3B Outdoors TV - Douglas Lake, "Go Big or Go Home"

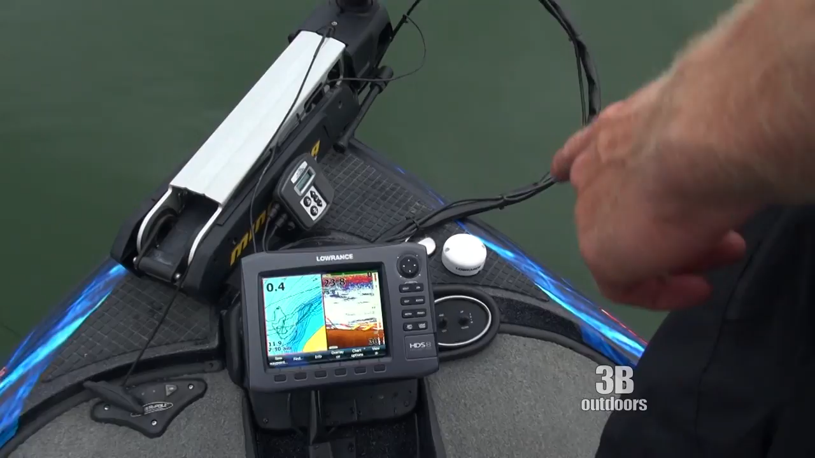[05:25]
and these right here, there's some big old bass sitting down there.
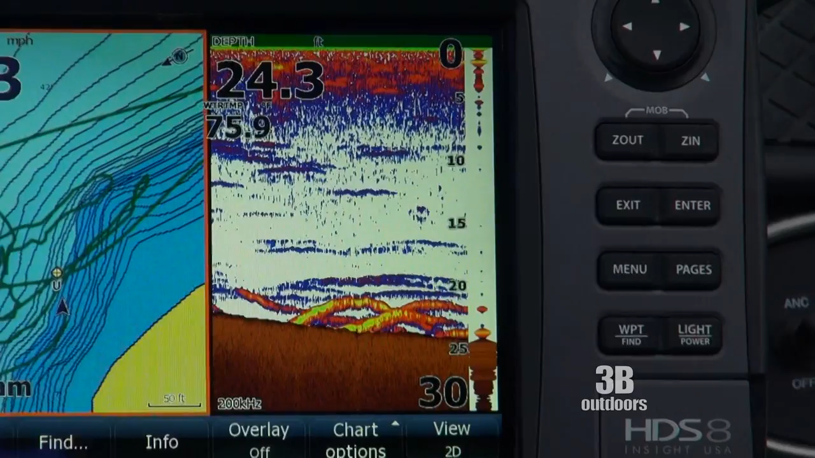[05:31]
On screen: depth 24.3 ft
Normally when they show up yellow, they're pretty good. When they have a little green streak in the middle, this one right here's got a little bit of green, that means it's even bigger.